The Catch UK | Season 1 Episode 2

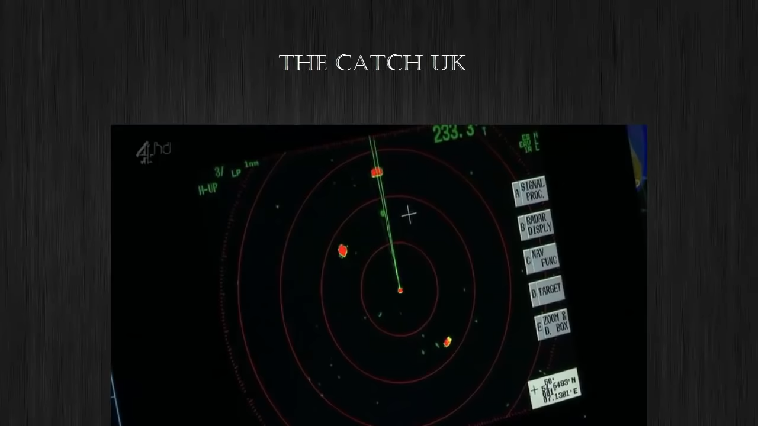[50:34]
We're going to get fucking hammered again here in a minute by the same boat.